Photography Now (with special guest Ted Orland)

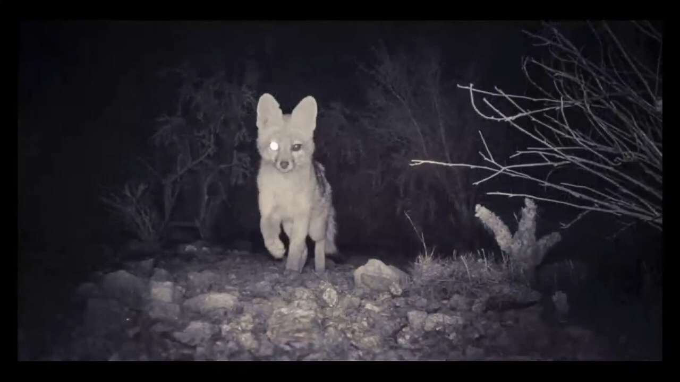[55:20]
And, man, I'm not sure I'd leave her backyard at night. She says that she puts a trail cam just outside her backyard in the desert. She lives sort of out in the country, outside of Tucson, in southern Arizona. And this is what's going on outside her backyard.
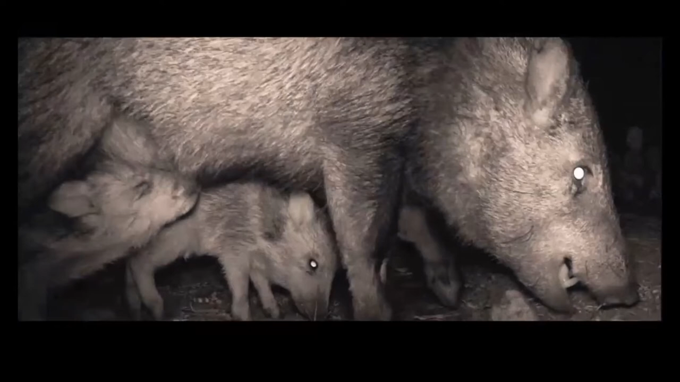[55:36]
This beautiful javelina mom and her kids.
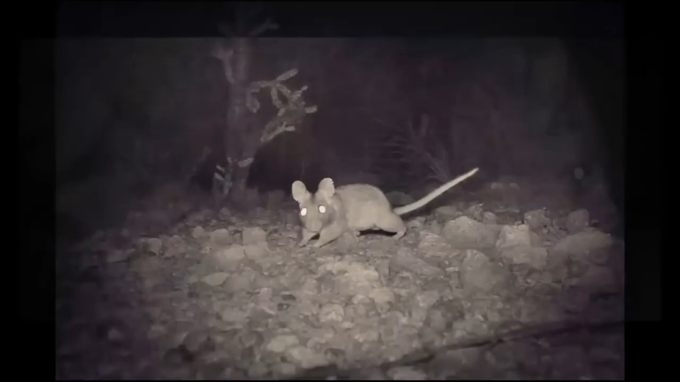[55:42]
I'm sure Kate is throwing a McDonald's hamburger over the fence or something. I mean, this is just... I live out in Carmel Valley, and I have put out a trail cam, and I hardly get anything other than a rabbit. But here's a pack rat and a beautiful little fox. And in her exhibitions, these would be almost three feet wide.
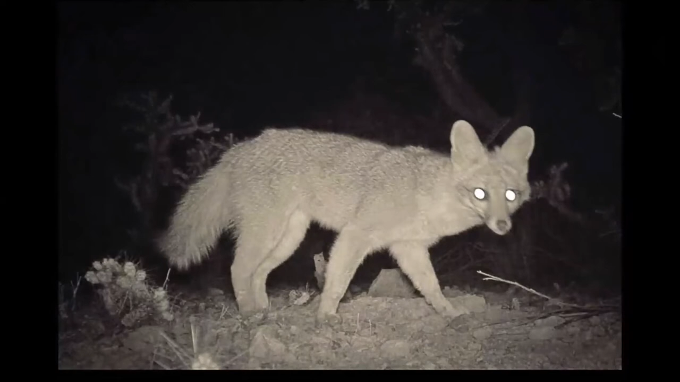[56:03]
I mean, they're animal size. They're life size. And I think these are really a fun example of using technology to make work that's beyond technology.